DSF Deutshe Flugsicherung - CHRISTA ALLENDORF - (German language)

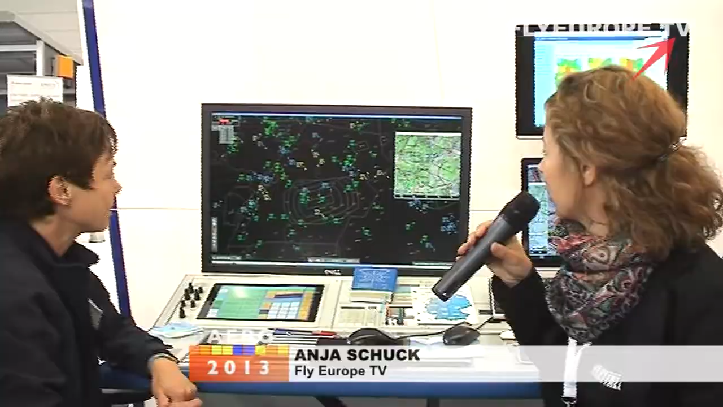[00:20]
Frau Allendorf, vielleicht können Sie unseren Zuschauern ja mal kurz erklären, was die Aufgabe der Deutschen Flugsicherung oder auch im ganz speziellen Ihre Aufgabe ist. Meine spezielle Aufgabe ist,
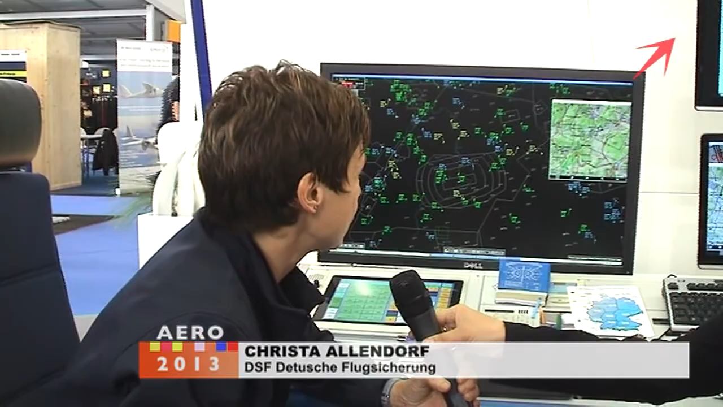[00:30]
für den Sichtflug etwas Verantwortung zu tragen. Wir geben Informationen den Sichtflugpiloten über Verkehrsinformationen. Das heißt, wenn diesem Sichtflug ein Ziel entgegenkommt,
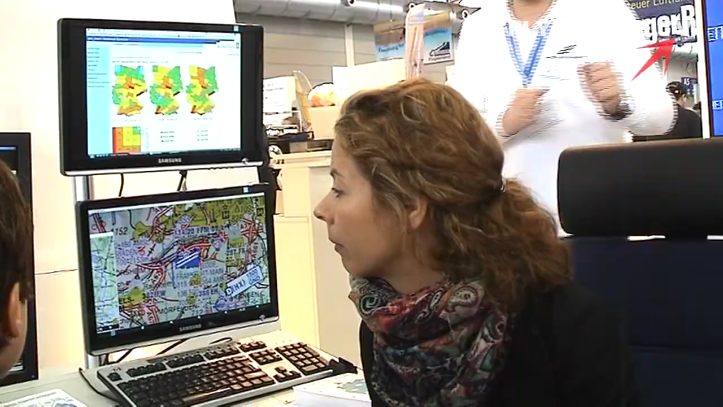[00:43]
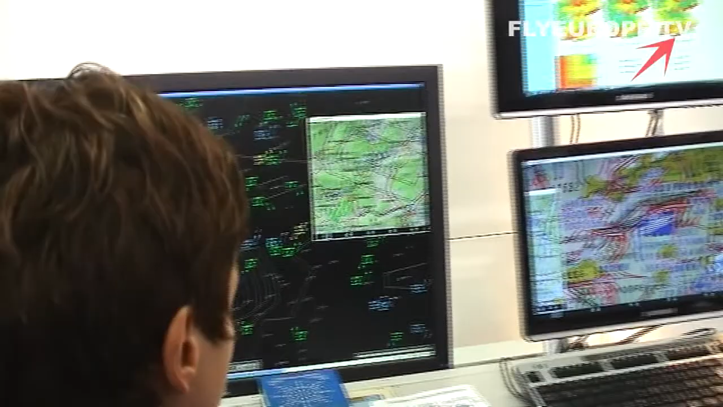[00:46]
was vielleicht ihm zu nahe kommt, geben wir ihnen Verkehrsinformationen.
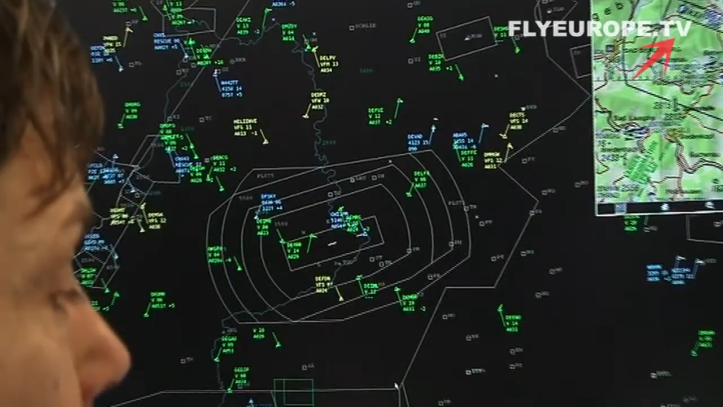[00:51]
Wir geben Informationen über aktuelle Schießgebiete oder Wetterinformationen,
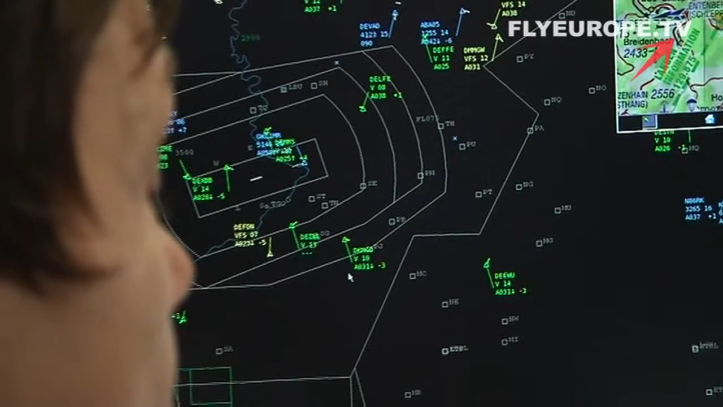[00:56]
die die Kundschaft gerne hätte für den Zielflugplatz oder für das Streckenwetter und können Durchflugfreigaben erwirken für geschützte Lufträume,
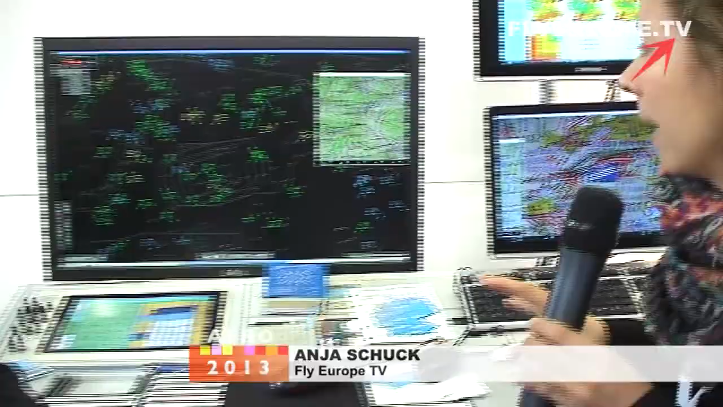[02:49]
Also Sie haben hier mehrere Bildschirme, sehe ich.
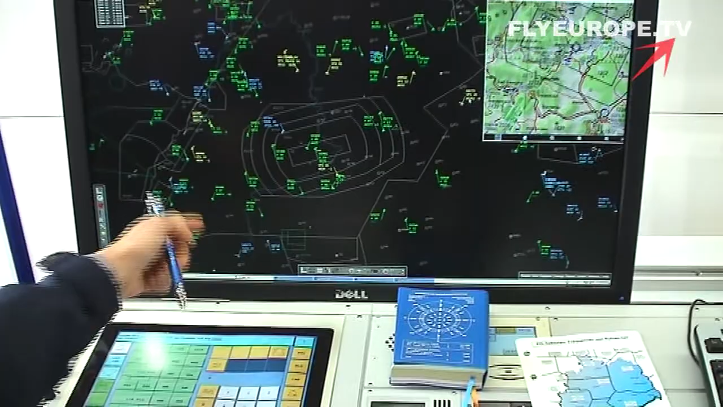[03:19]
des Verkehrsbildes, was wir hier natürlich da auch aktuell dann haben. Das ist dann so eine Art doppelte Absicherung.
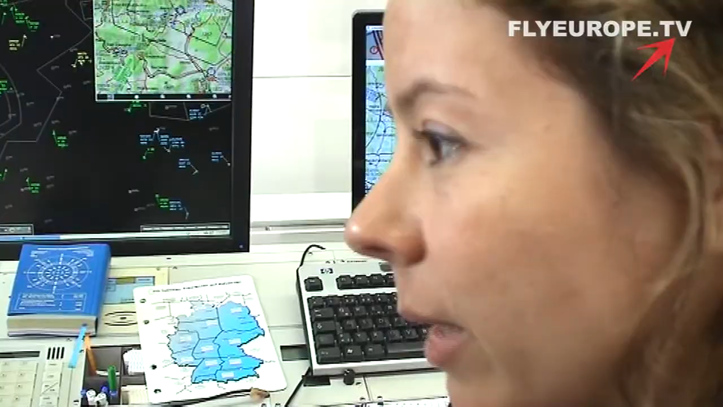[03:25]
Also Sie haben die Information auf dem Bildschirm, aber Sie haben eben auch mal auf dem Papier...
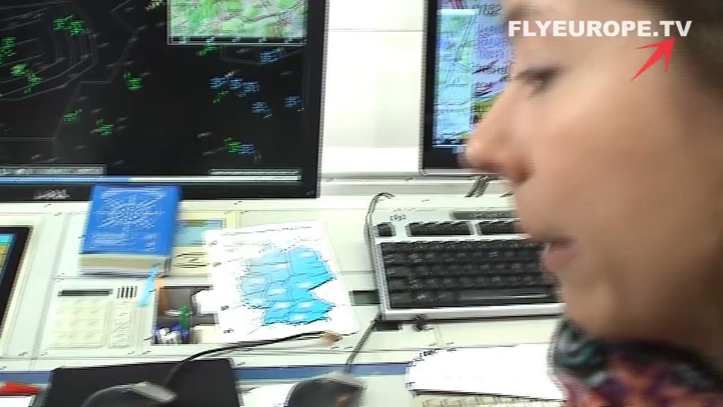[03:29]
Wir führen es auch auf dem Papier nach, denn es könnte ja sein, dass ich jetzt just in dem Moment auch abgelöst werde und dann muss mein folgender Kollege ja auch wissen,
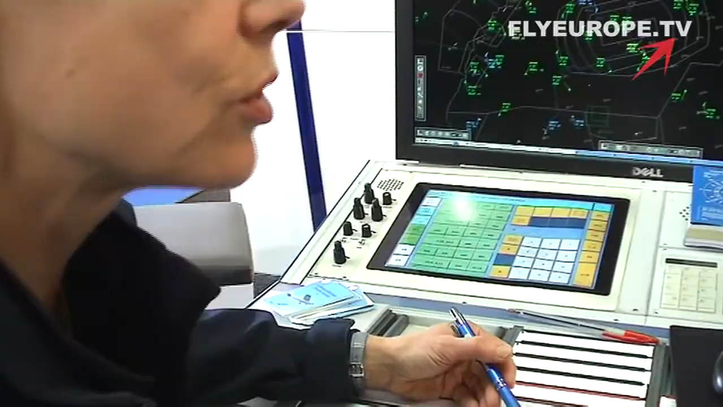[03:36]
um was es geht.
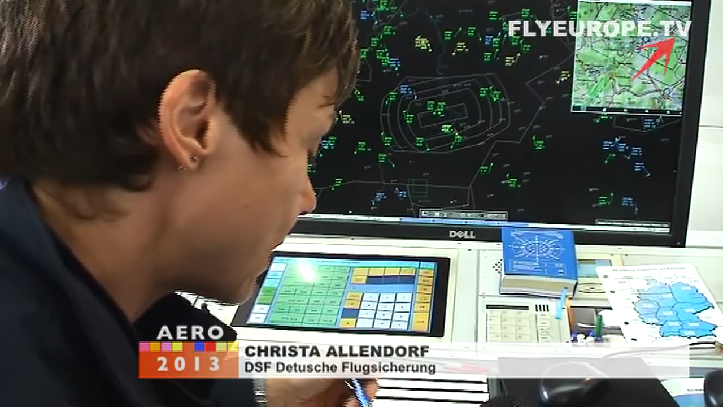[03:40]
Und da hat er eben hier ein aktuelles Verkehrsbild, was er dann mit diesem Bild abgleichen kann.